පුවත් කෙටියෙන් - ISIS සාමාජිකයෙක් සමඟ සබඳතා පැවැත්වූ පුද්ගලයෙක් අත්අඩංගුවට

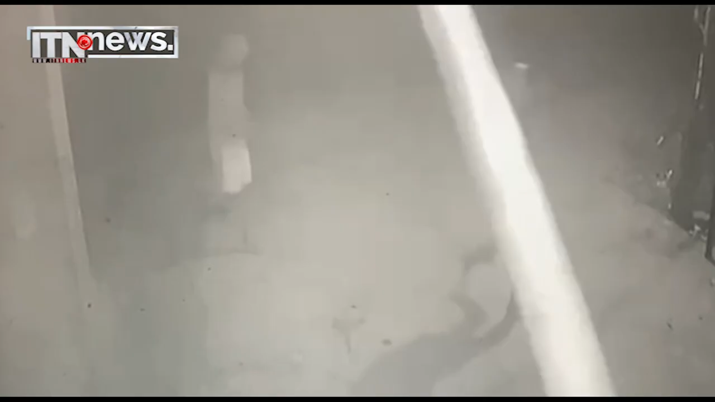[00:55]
වැල්ලවාය ඌව කුඩාවේ ප්‍රදේශයේ එළවලු තොග මිලදී ගන්නා වෙළඳ සැලක තිබූ එළවලු මළු තොගයක් පුද්ගලයින් දෙදෙනෙකු සොරකම් කරන
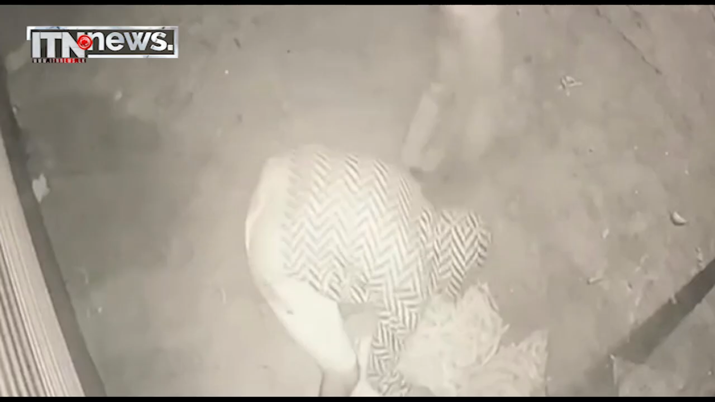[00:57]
ආකාරය එහි තිබූ CCTV කැමරාවක සටහන් වුණා. සිද්ධිය සම්බන්ධයෙන් කුඩාවේ පොලිසිය පරීක්ෂණ සිදු කරනවා.